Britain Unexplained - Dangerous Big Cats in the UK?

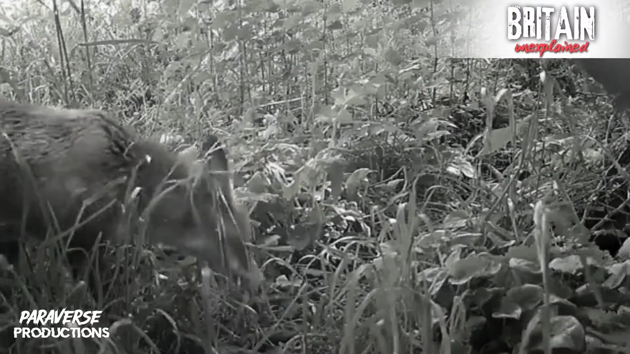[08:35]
Trial cameras set up in hotspots have yet to capture a big cat on film,
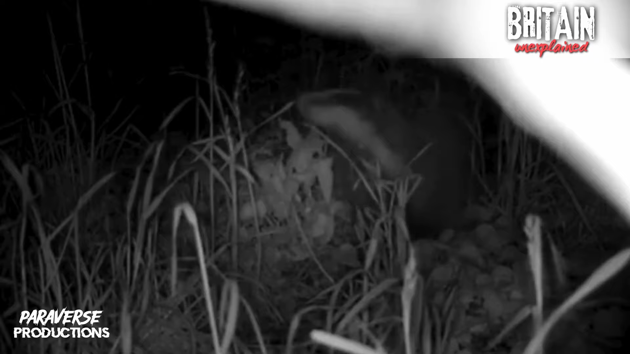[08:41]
though we do get plenty of foxes, badgers, and other wildlife. So without definitive proof, the question remains.